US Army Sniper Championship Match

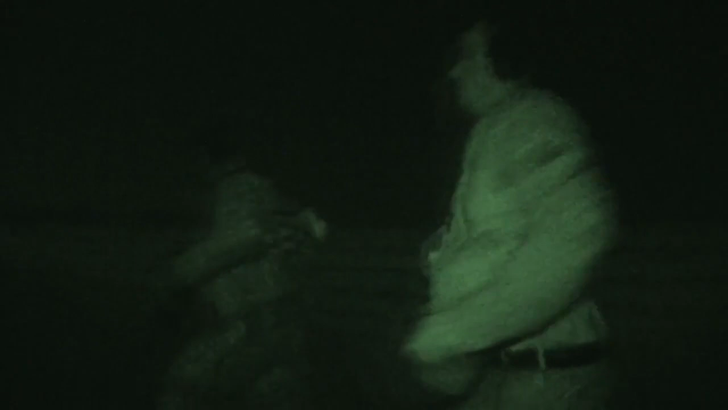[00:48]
We drop a grenade to see them that simulates.
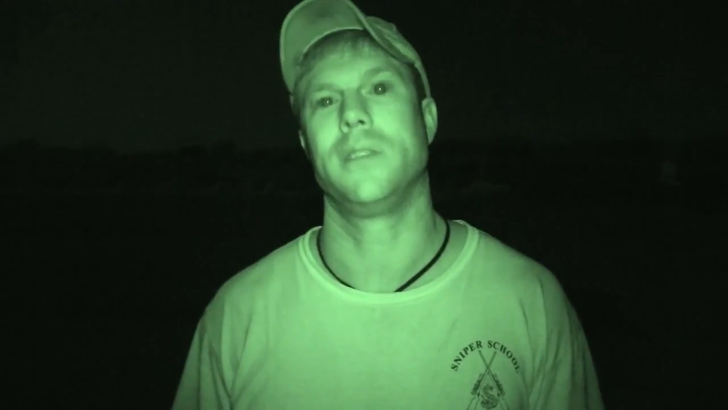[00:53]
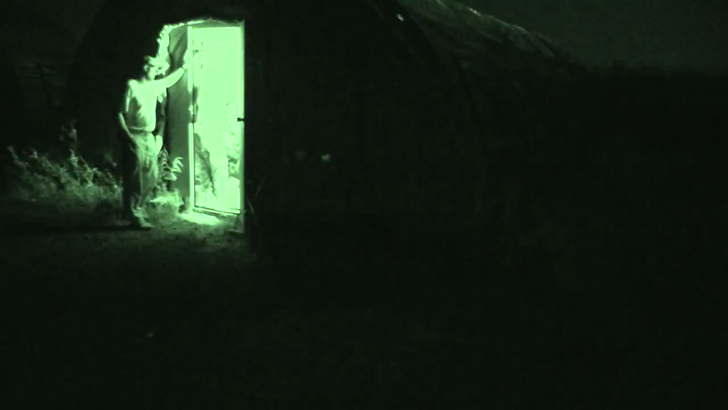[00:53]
The base is under attack. They're laying in their beds. They jump up and then grab their equipment and run to their post.
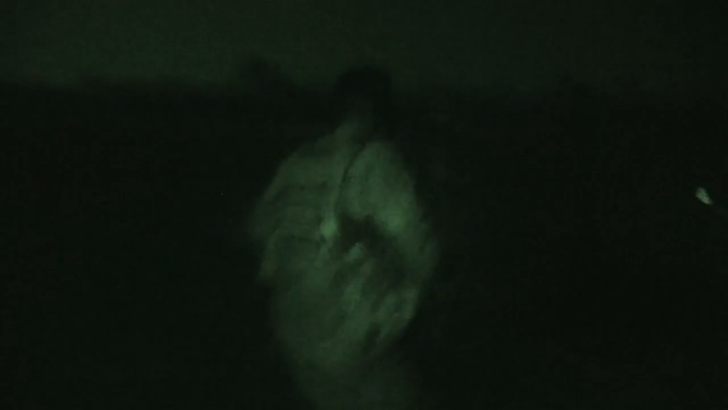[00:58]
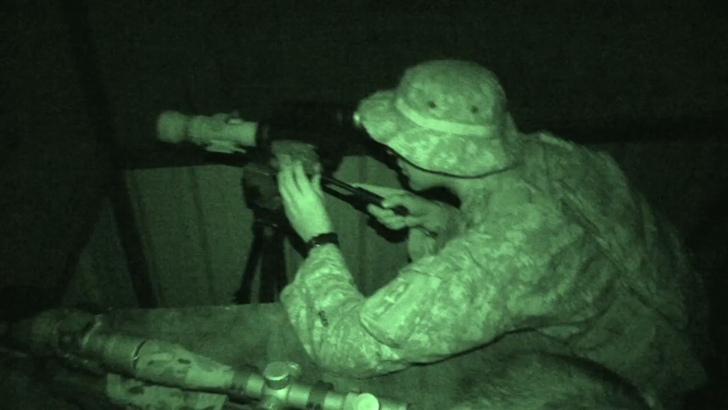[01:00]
They'll follow these little chemlights out to their tower and
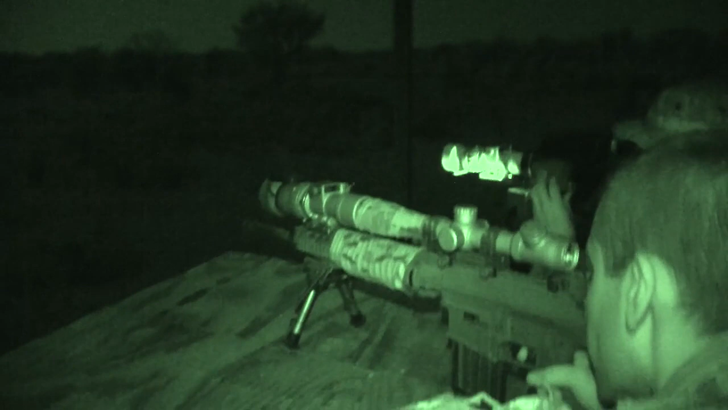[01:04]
then engage targets of unknown distance.
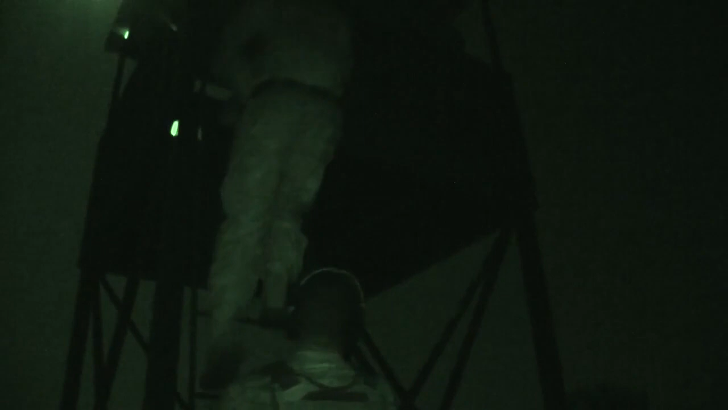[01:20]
Exhaustion that was evident in Specialist Chris Nava and Specialist Joseph Gonzalez, a sniper team from the California National Guard. I like how everything's real-world oriented, you know, especially this exercise.
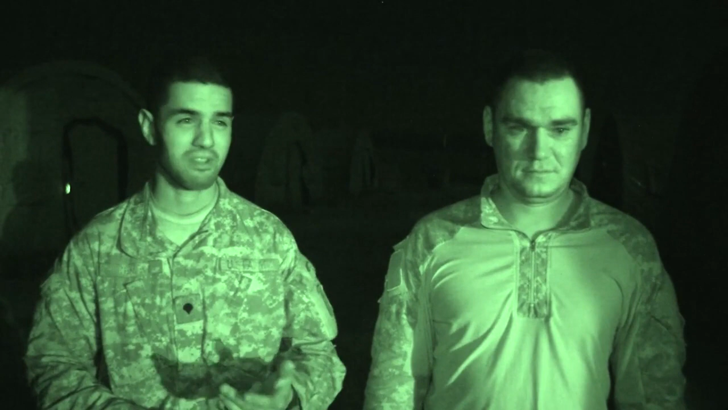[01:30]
These are all tasks that we're told a sniper has to be able to do.